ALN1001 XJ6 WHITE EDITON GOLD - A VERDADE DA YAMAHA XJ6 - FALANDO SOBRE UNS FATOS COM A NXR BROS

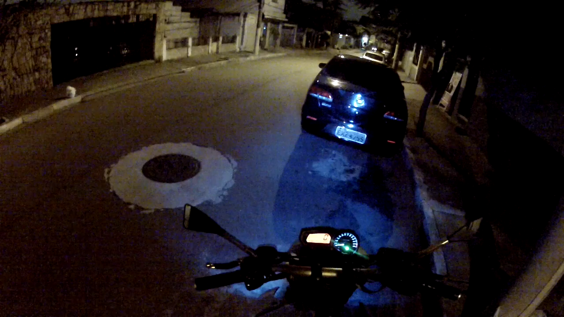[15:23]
Nisso, tava vendo duas minas. Duas minas andando aqui, tá ligado? No meio da rua, tio. Falei, cara, é aí, mano. E aí já comecei a dar luz alto e buzinar, tá ligado? De longe, mano. Quando chegou aqui, mais ou menos aqui assim, ó. Essa parte da árvore aqui. Bem aqui assim, ó. Elas estavam vindo pra calçada e de repente elas começaram a brincar.
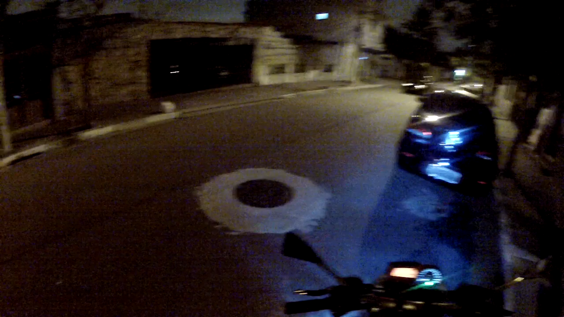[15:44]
Tipo, duas minas. Tipo, cada uma tinha uns uns 16, 17 anos, mais ou menos. As duas.
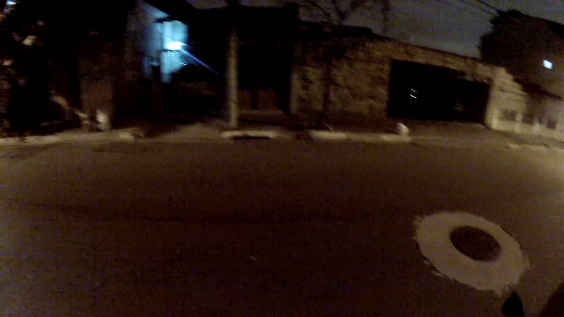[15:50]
Começaram a brincar. Papapá, pipipipi, popopó. E entraram no meio da rua, tio. E eu vindo o quê? Já tava... Já tava mais devagar, né? Já caí pra uns 50. E elas entrou na minha frente do nada, mano.
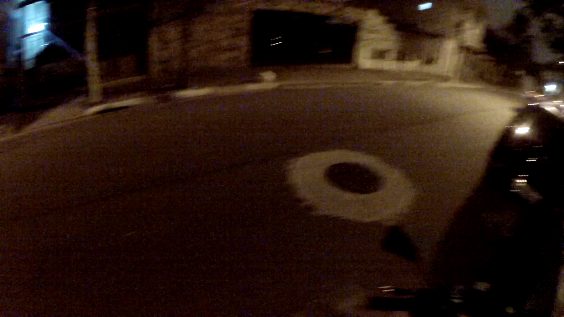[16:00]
Moleque, eu dei no freio traseiro com a chica cabróis. O bagulho rebolou pra direita, rebolou pra esquerda. E travei um pouco na frente. Segura um pouco atrás. Depois começou a jogar de novo, jogar de novo. Nisso, quando ela começou a jogar, ela jogou assim, ó. E as minas estavam aqui. Ela jogou assim, aí derrubou as duas, tá ligado? Nisso, aí eu jogou. Na hora que ela jogou pra cá, jogou pra cá.